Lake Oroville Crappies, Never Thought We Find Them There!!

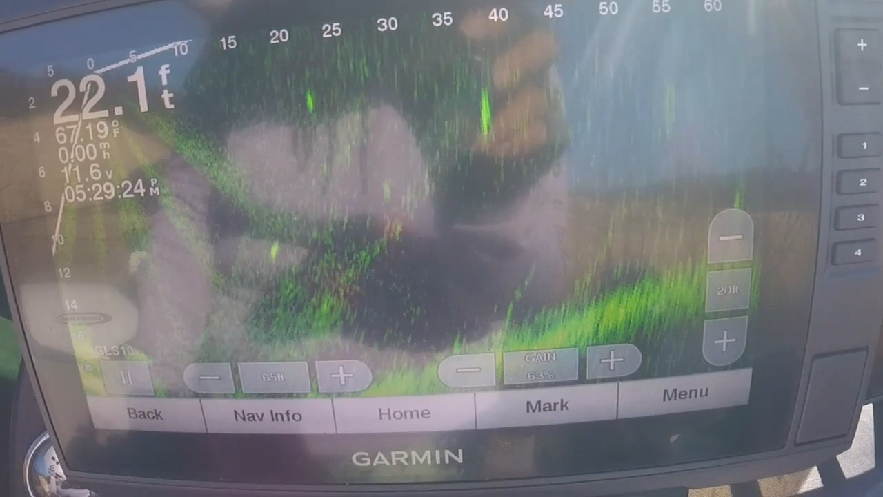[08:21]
On screen: depth 22.1 ft
Those of you who want to see how this live scope works, so can you turn a little bit more?
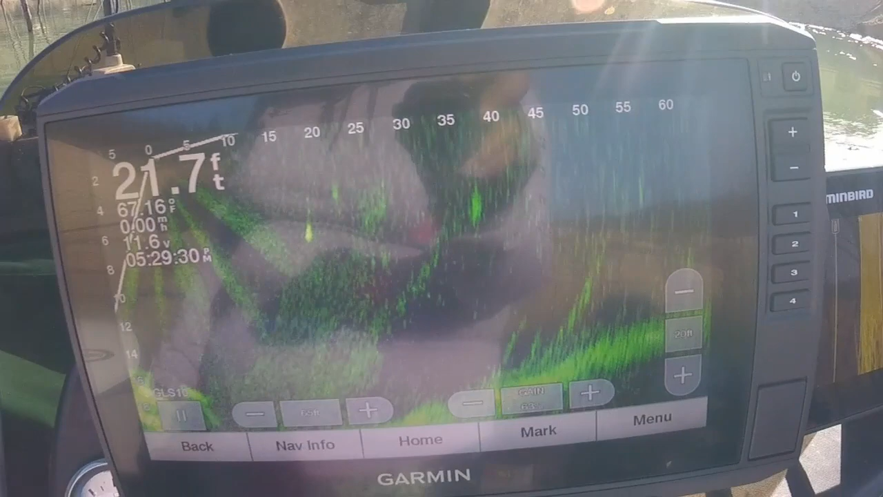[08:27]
On screen: depth 21.7 ft, water 67.16°F
All those are fish right there.
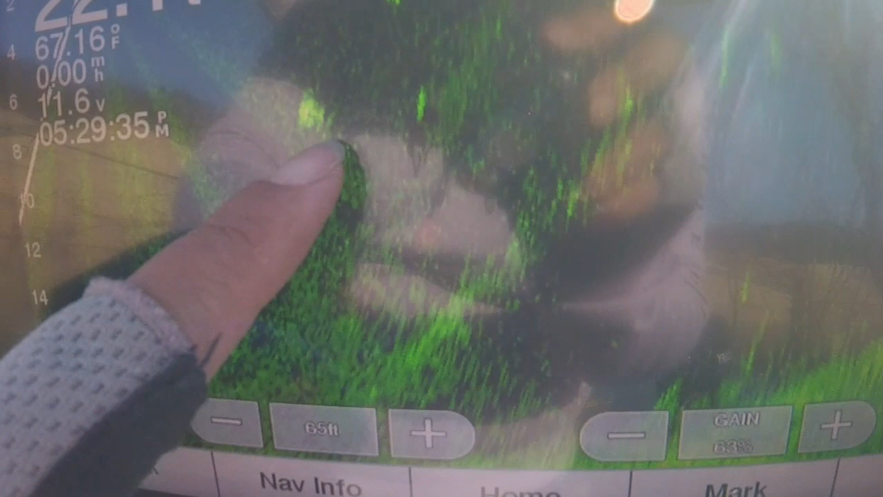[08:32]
So all this is, these are all fish right here. They're moving. There's some more moving away.
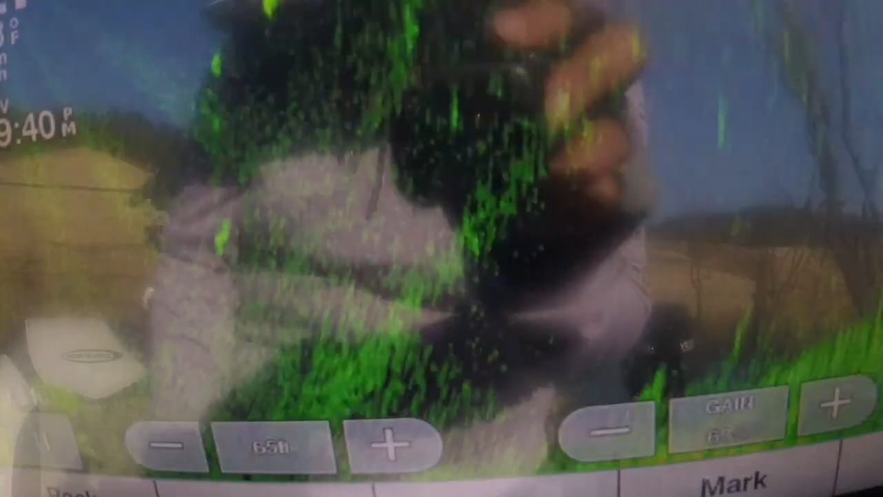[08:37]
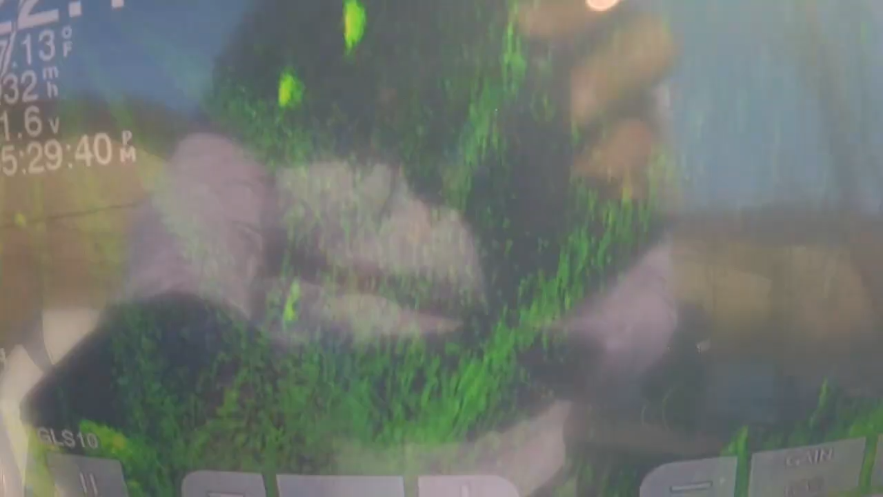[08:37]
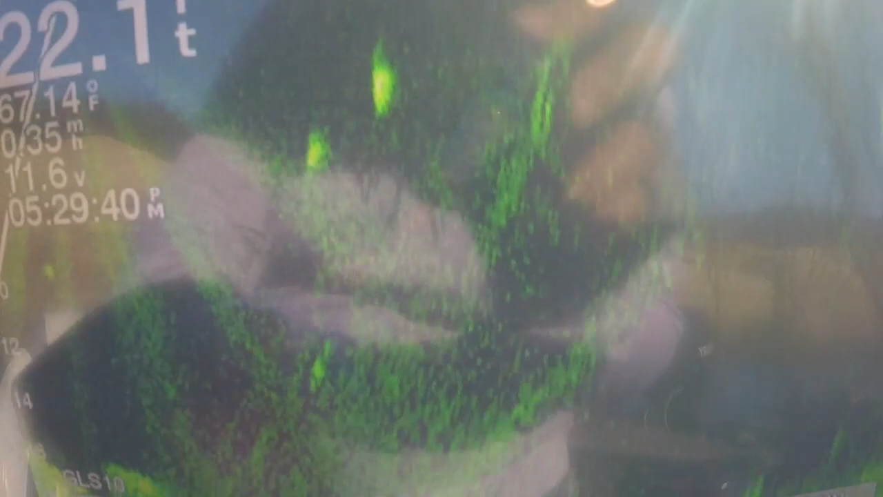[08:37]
Right there, just keep moving from 20, 10, 15 feet.
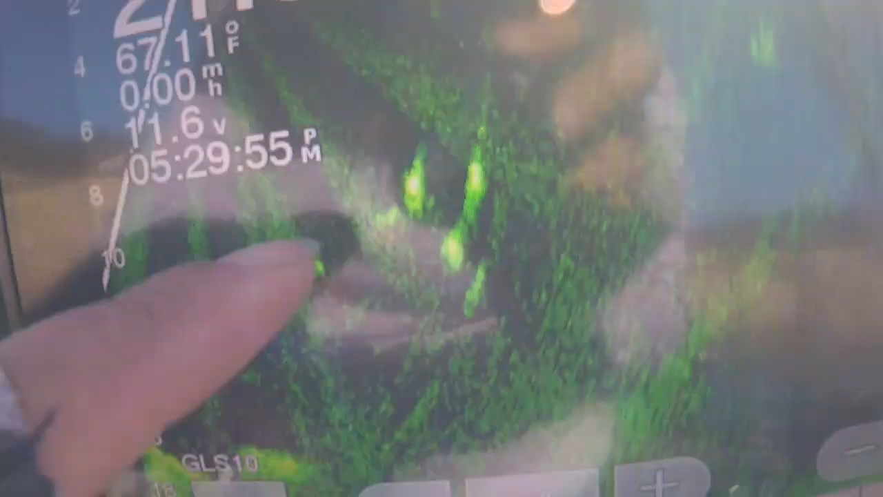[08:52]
On screen: water 67.11°F
There's quite a few right there.
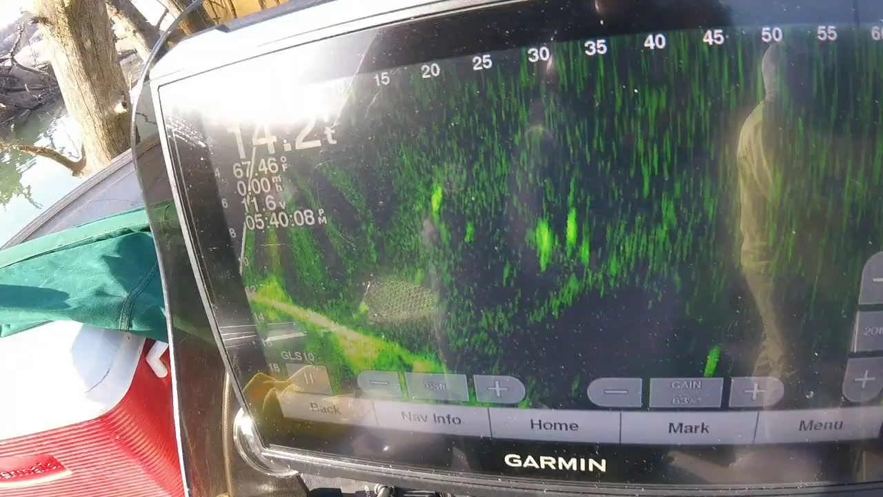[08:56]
On screen: water 67.46°F
Here's more of the live scope fish showing.
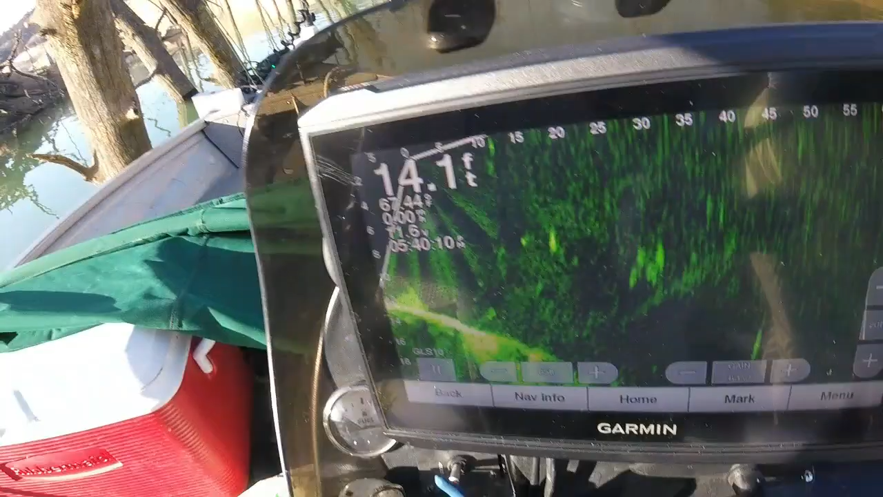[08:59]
On screen: depth 14.1 ft
There's moving. There's more all around right here.
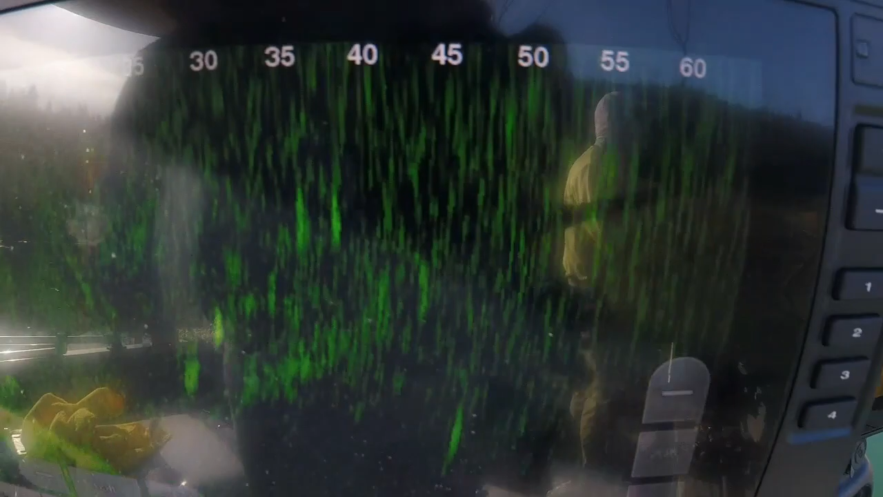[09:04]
There they are. I don't think it's a crappie. Oh, no?